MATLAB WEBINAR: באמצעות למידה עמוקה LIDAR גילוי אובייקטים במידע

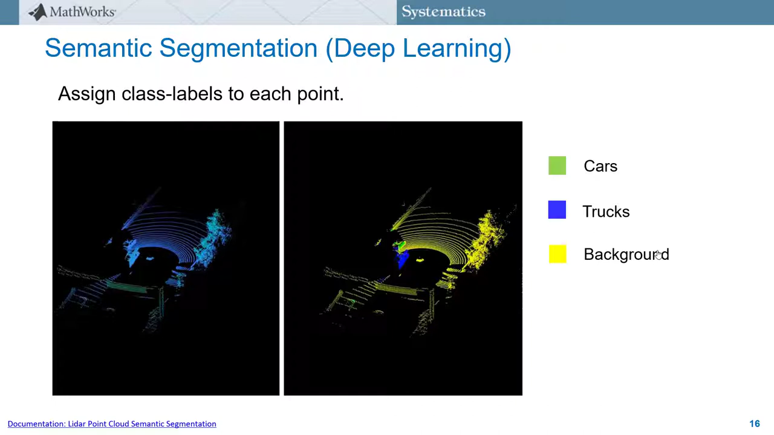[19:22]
שעוסק בסגמנטציה סמנטית של ענן הנקודות לידר, יש שם גם דוגמה די חדשה בתחום של Arial LiDAR. לסיום הדיון בטכניקה הראשונה לגילוי של אובייקטי עניין שאחריהם נעקוב,
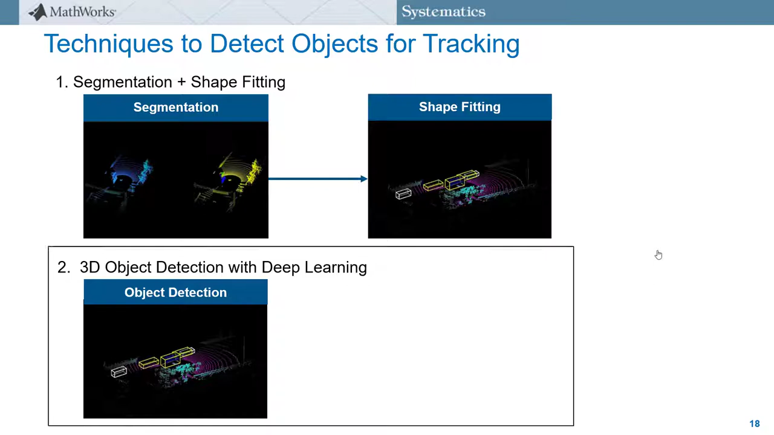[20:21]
והרגע גם דיברנו על ההתאמה של הבאונדינג בוקס לכל אובייקט. כעת נעבור לדבר על השיטה השנייה לגילוי של אובייקטי עניין שאחריהם נעקוב, שימוש ברשתות של גילוי אובייקטים. ספציפית אנחנו נשתמש ברשת שנקראת Point Pillars, שמקבלת ככלת ענה נקודות כמו שאנחנו מכירים ורואים בצד שמאל, ומאתרת באובייקטים מסוגים שונים ומתאימה סביבם באונדינג בוקסס כפי שרואים בצד ימין. רשת הלמידה העמוקה הזו יודעת להתמודד עם אתגרים כמו דלילות של נקודות באובייקטים השונים, הסתרות של אובייקטים ורעשים שנובים מהחיישן,
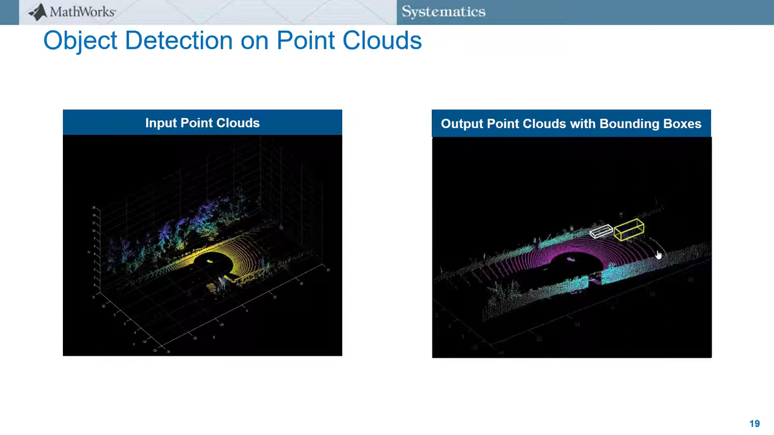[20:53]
ויושא את זה על ידי למידה של ייצוגי פיצ'רים רובסטיים מתוך המראה של ענני הנקודות לתורים אנכיים שמכונים Pillars. הדוגמה שתראו כעת זו דוגמה שבה מגדירים רשת Point Pillars ומאמנים אותה מ-0 על מידע שעבר pre-processing, ואז בודקים אותה כדי להאריך את הביצועים שלה. המידע שמשתמשים בו מכיל בסביבות 1600 שריקות שבוצעו בכבישים מהירים,
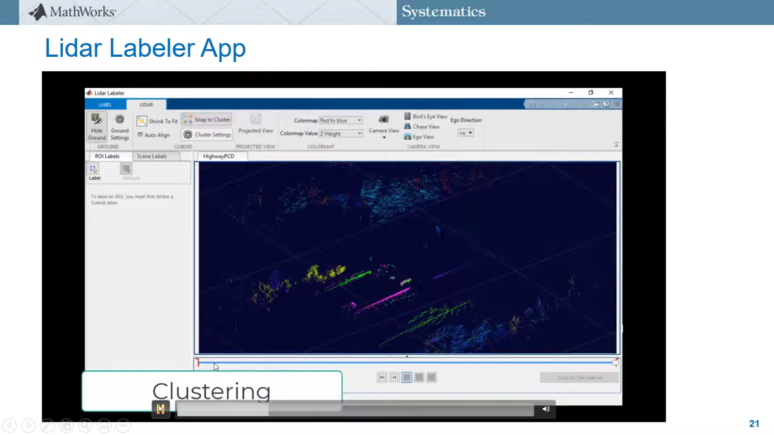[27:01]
אחרי שמגדירים את הקלאסים של האובייקטים,
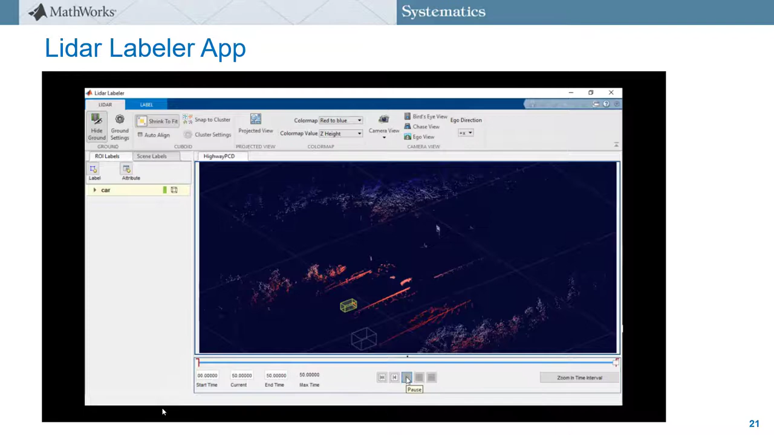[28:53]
אגב, בגרסת 21A נוספה דוגמה לאוטומציה של תהליך תיוג של מידע ליידר בעזרת אלגוריתם מותאם אישית, שמשלב שימוש ברשת גילוי האובייקטים פוינט פילארס יראינו מקודם. לא משנה באיזה אלגוריתם האוטומציה תשתמשו, תמיד אפשר לבצע תיקונים בתיוגים שבוצעו בצורה אוטומטית על ידי הכלי, או כמו שעשינו קודם, פשוט אישרנו, ואם אנחנו מרוצים מכל התיוגים שלנו, אז אפשר לייצא את תוצרי התיוג אל ה-workspace של MATLAB.
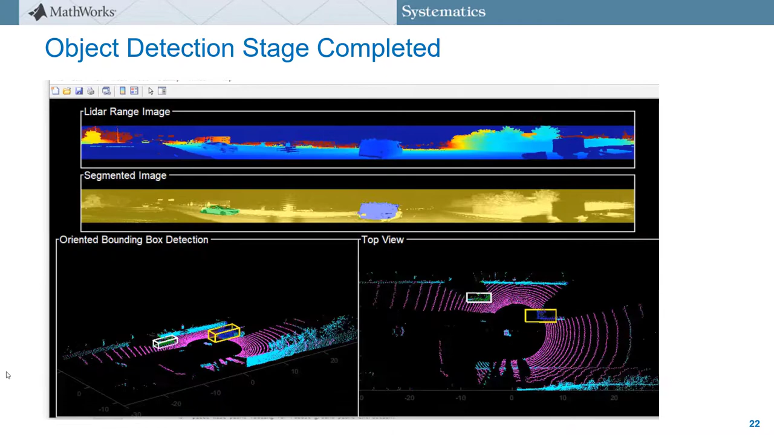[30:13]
כשסיימנו לזהות את האובייקטים בענני הנקודות ולסמן אותם עם באונדינג בוקסס, אפשר לעבור לשלב הבא,